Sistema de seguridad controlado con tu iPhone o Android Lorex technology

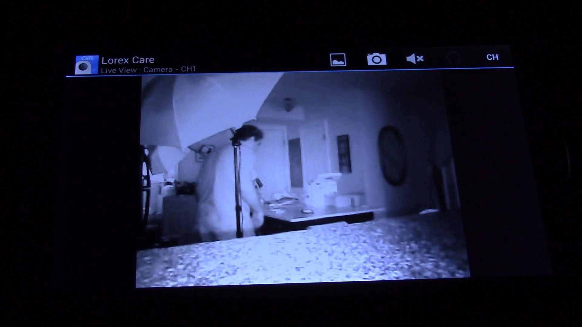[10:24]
En estos momentos No nos encontramos Con mucha luz Y ustedes pueden ver Ahí que está funcionando El Night Vision En ambos dispositivos Acá lo tenemos En el iPhone Como también En el
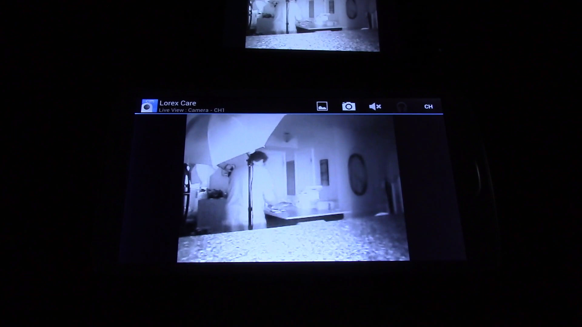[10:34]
Inu E6000 Parece una tableta Este celular Que es espectacular Bueno entonces Ahora Lo que vamos a hacer Es mover Y vamos a ver Si es que En el fondo También detecta Los movimientos Ahí está
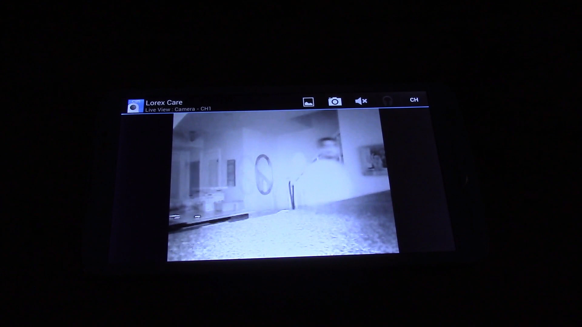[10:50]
Ahí se está moviendo Ahí está
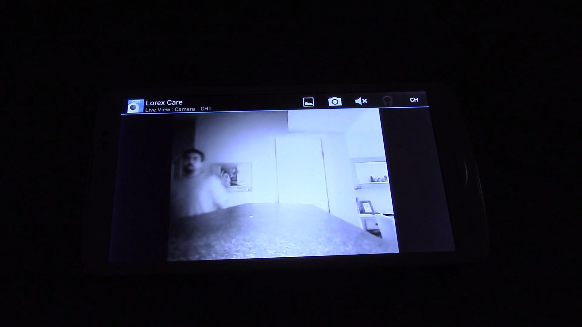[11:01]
Y está funcionando Como debe ser Ahora voy a darles Mis palabras finales De este producto
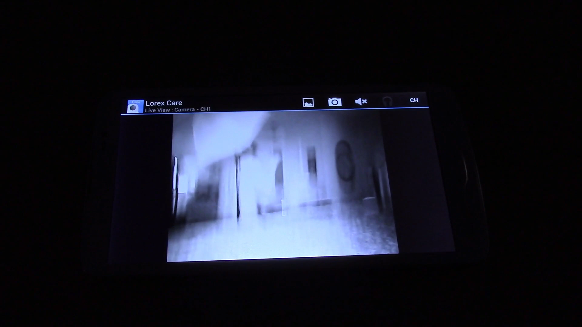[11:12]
Como ustedes Han podido apreciar En este video Ha sido muy fácil Y muy sencillo Poder conectar Este sistema En